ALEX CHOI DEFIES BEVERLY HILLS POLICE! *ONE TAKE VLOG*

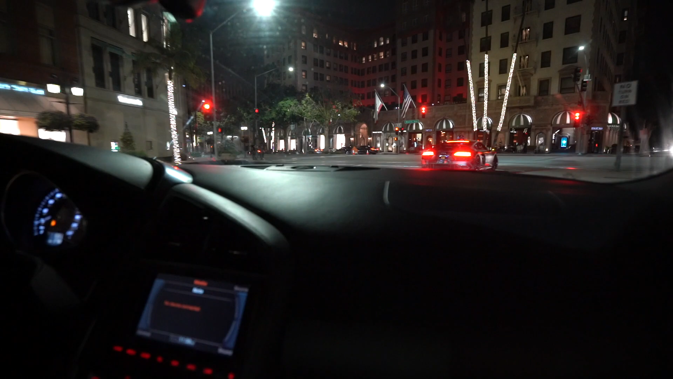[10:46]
Oh, he's following. He's following? No, he's not. Oh, he's following. He's gonna want to try.
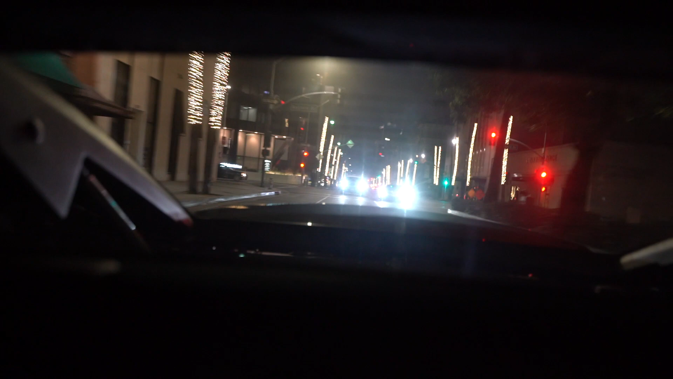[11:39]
He's escorting us out of Beverly Hills. You think so? Yeah. All right.
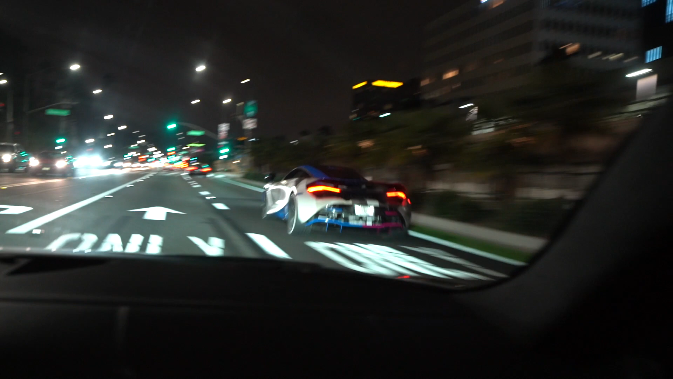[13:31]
On the 720S is insane. Like so let's see. We'll see if we can get through. Whoa!